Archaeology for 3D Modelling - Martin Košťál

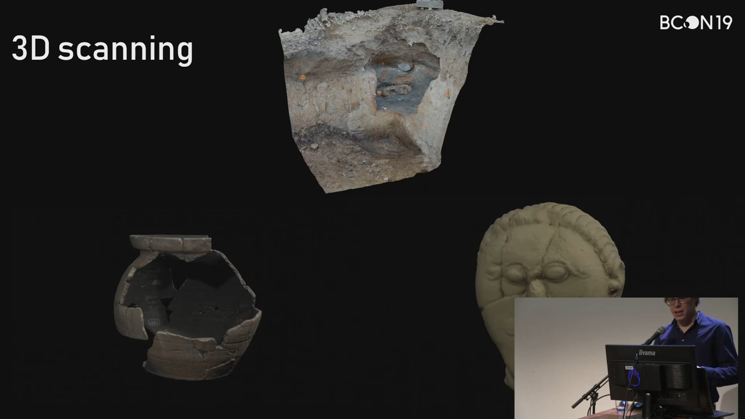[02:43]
We are doing 3D scans of artifacts like pottery or I don't things or scans on site. So it's documentation for archaeological analysis and creation. Also we are doing reconstructions of the artifacts to popularize archaeology for people.
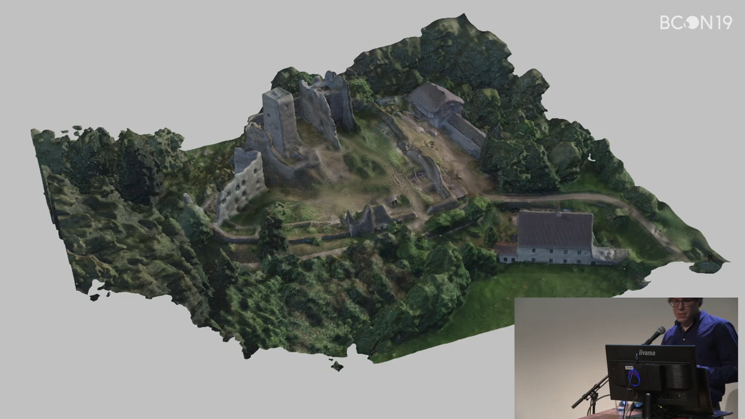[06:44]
And this basic, I start planning my road. So the first thing to have got good photogrammetry result is a good overlap of the photos. And second is ground sample distance. Do you know what is ground sample distance? No? That's how many pixels are for one centimeter at the photo. That basically means the resolution. If you take a photo of the texture and you take a close up, you will be really high details and so on.
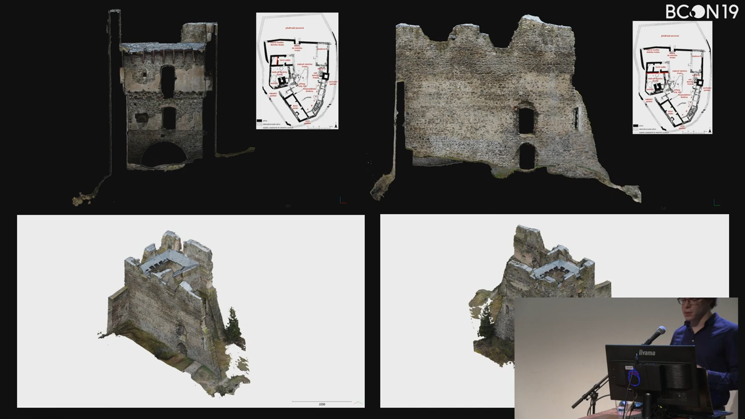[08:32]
And that helps me to reconstruct these 3D models and 3D reconstruction and create documentation of the buildings and also of the terrarium because I can filter that out. Here is another scan of some environment from the location.
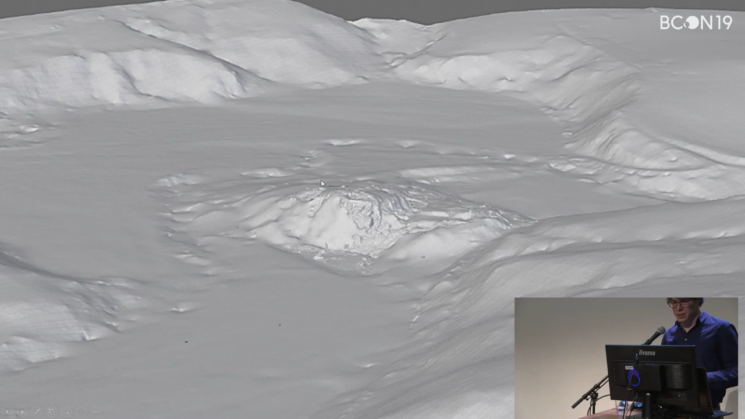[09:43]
Yes, so there is LiDAR around and this detail model is taken from photogrammetry. I place it in Blender together this. Then I use shape files from the documentation from the parts of the 13th century. That's the red points. And then I can start doing reconstruction exactly on the site and
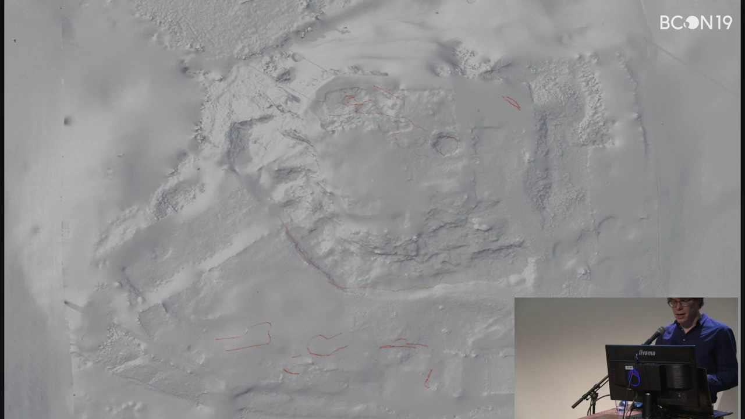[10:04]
looking for some nuances, analyzing this thing and so on. So here are some examples as I work. I must build a bridge that was detected archeologically. There is some visualization how it can work. And it's based on the archeological data from the Switzerland. There is research from 1980, I think.
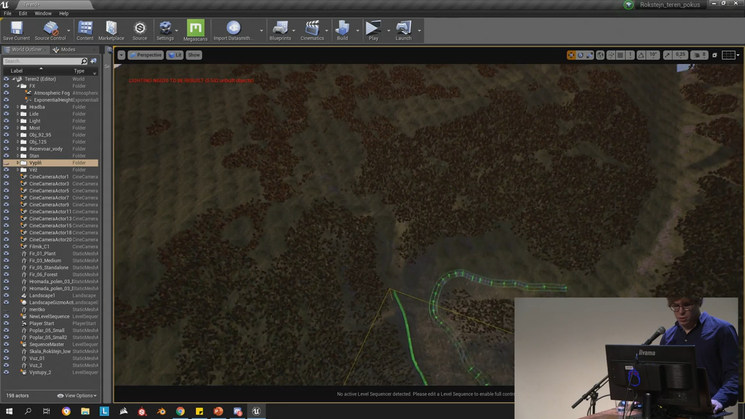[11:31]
So if I look quickly, you will see that's the really huge LiDAR data.
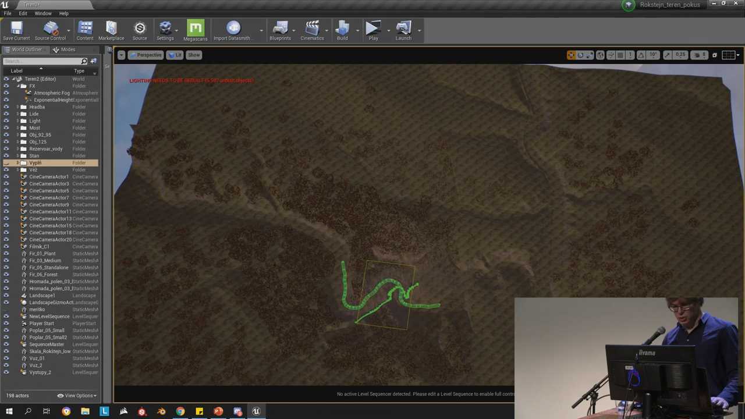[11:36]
The texture is not so good from this area, but I do some close ups.
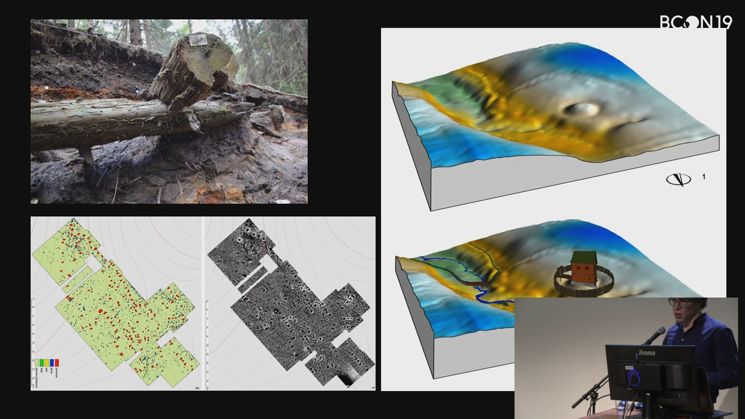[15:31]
Also we use geomagnetical measurement. So we are able to reconstruct buildings exactly on the place they are, they was without digging. And also we use LiDAR data and some analogy to start building. This is some example model how buildings looks like. It's a motor and it's something like low cost medieval castle in the medieval.
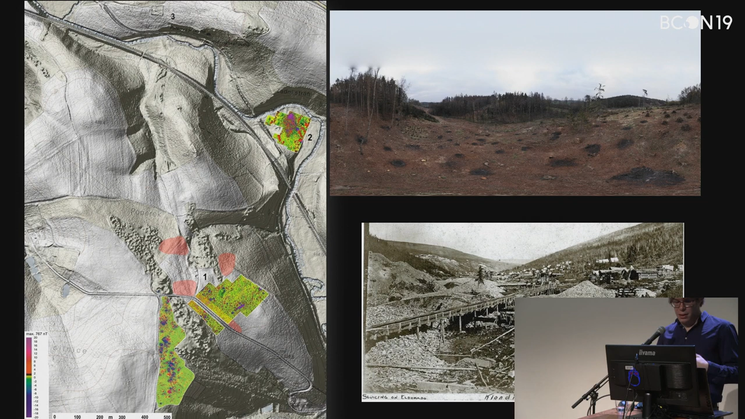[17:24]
There is some references for landscape such as LiDAR data, Klondike or Highlands without woods.
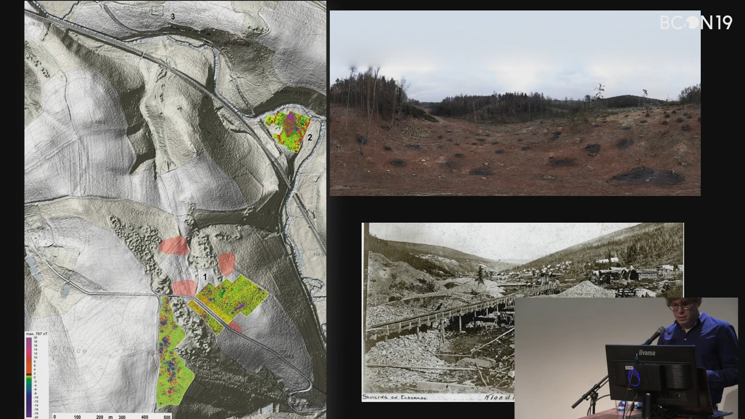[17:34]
And when we build, of course there is some LiDAR visualization. And this is the site how it looks in real life. I'm sorry.
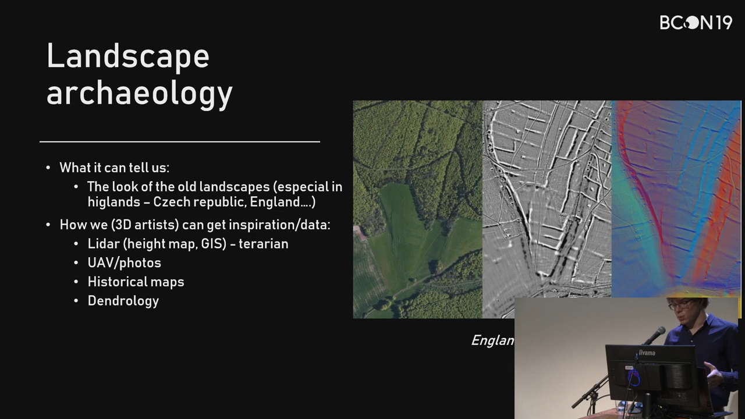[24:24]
And it can tell you how the landscape look at that area. And you can recreate it in your visualization. It's good resource.